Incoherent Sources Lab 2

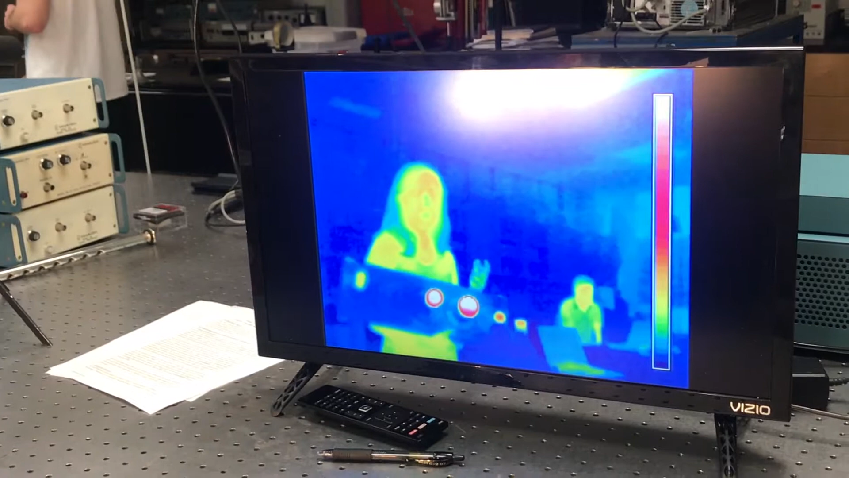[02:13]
So for this lab we really enjoyed getting data from our arc sources and we didn't quite like
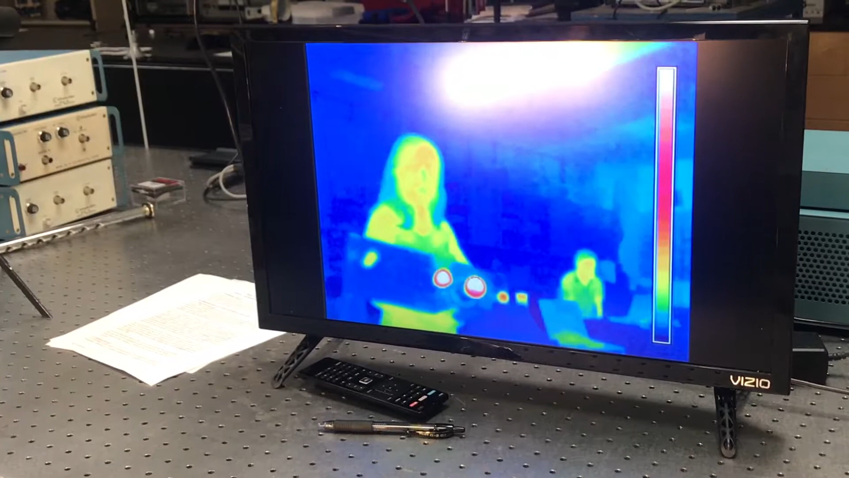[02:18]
getting the irradiance data off of these sources that you see here simply because our photo
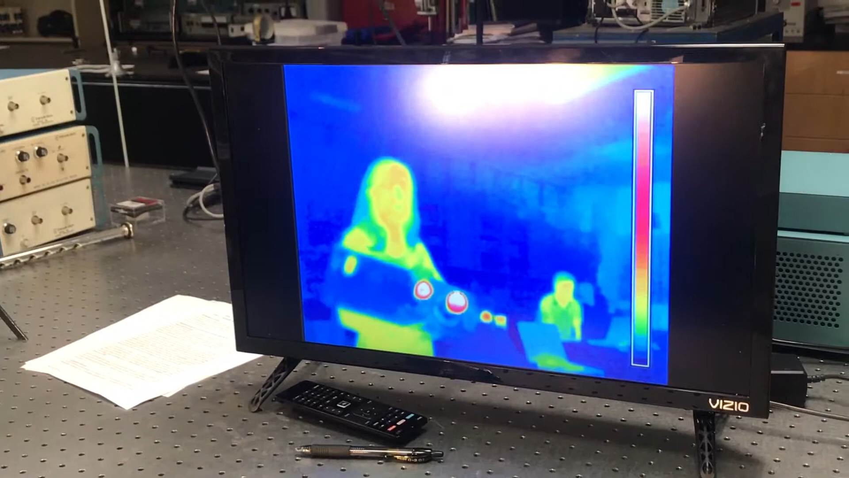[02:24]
detector wasn't very responsive to these sources.